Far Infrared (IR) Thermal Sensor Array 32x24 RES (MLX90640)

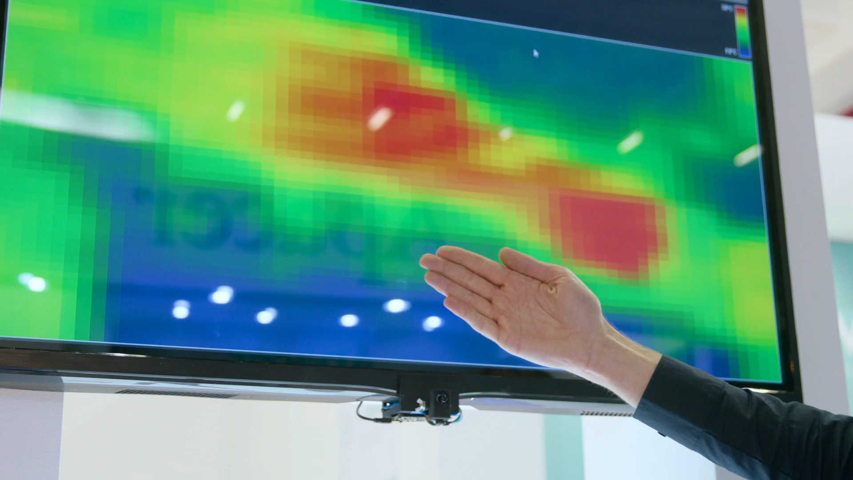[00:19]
Now normally high-end thermal cameras are very expensive and they use microbolometer technology.